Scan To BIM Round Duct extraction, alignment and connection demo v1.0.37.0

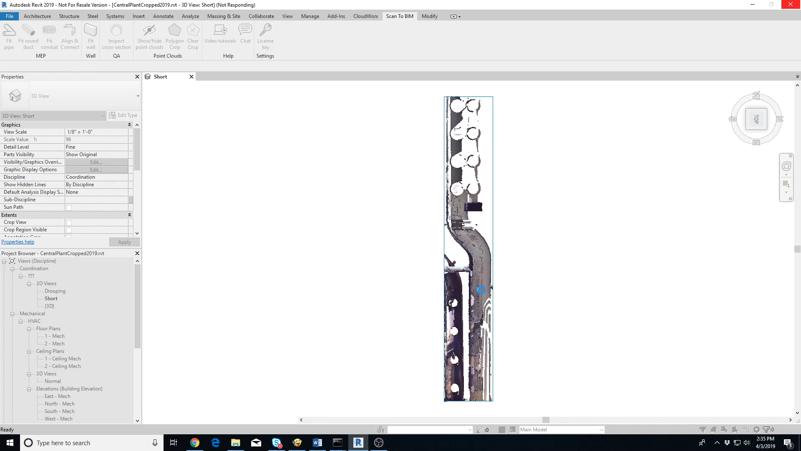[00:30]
Make sure to click on the straight portion of the duct, away from elbows, tees, or any other object. In a few seconds, the add-in will extract the duct and display a pop-up. The pop-up shows a 3D view on the left where you can verify the fit between the extracted duct and the point cloud.
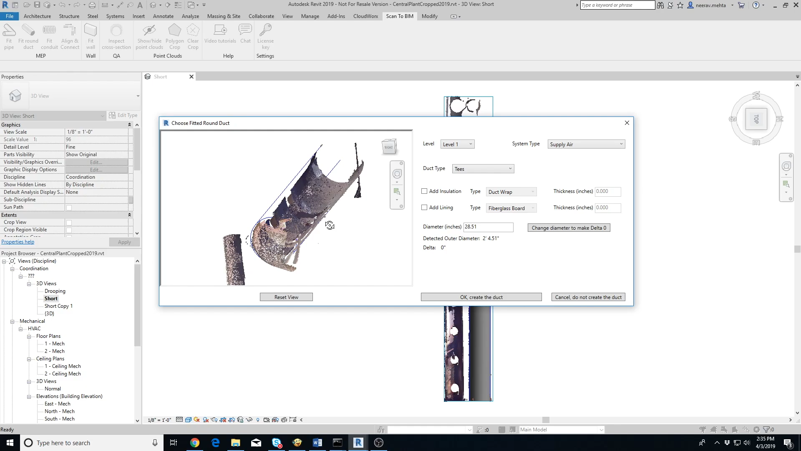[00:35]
Clicking on Reset View button resets the orientation of the view so that you are examining the cross section of the duct again. On the right side, you can select the duct's level, system type, and duct type. If the duct has insulation, click on Add Insulation checkbox, select the type of insulation and the insulation thickness. If the duct has lining, then click on Add Lining checkbox, select the type of lining and the lining thickness.
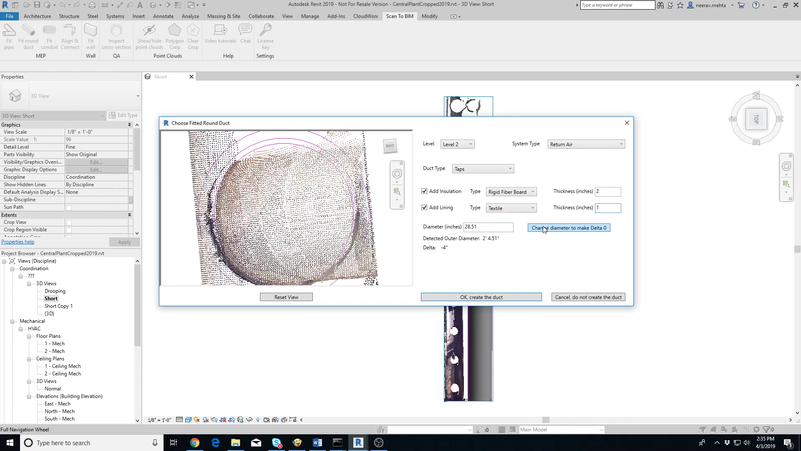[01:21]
Below you'll see the detected outer diameter of the duct as well as a text field to enter the modeled outer diameter. Delta is the difference between the two. Clicking on Change Diameter to make Delta Zero button will adjust the modeled diameter so that Delta is zero. Click on the OK button to create the duct. Let's try extracting one more duct which is slightly more difficult for the add-in to extract.
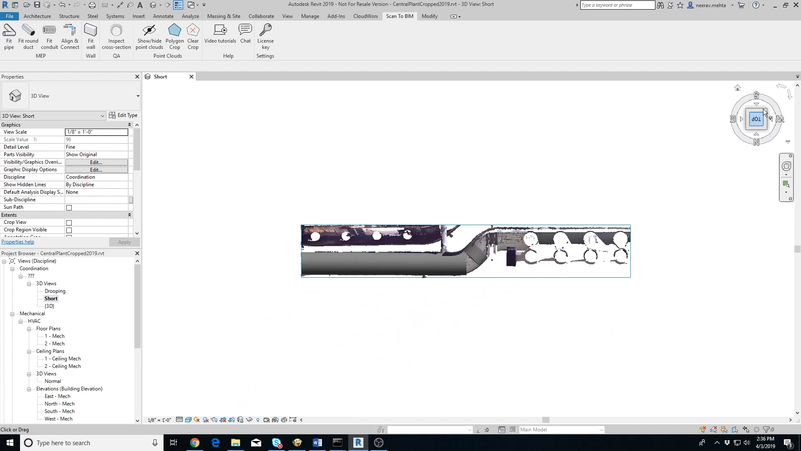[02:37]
Make sure to use Clear Crop button to undo the cropping of the points.
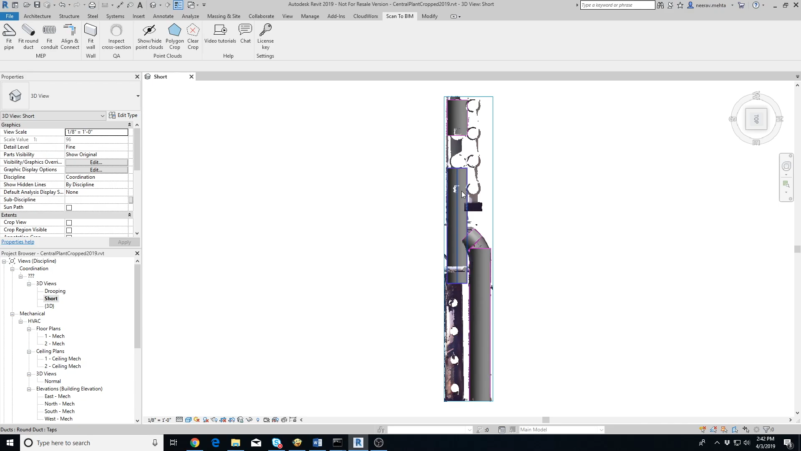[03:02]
Now we want to connect all these ducts. It's easier to connect the ducts when the point cloud is hidden in the view. So let's click on Show Hide Point Clouds button to hide the point cloud. Note that this step is optional. Connecting the ducts will work the same irrespective of whether the point cloud is hidden or visible.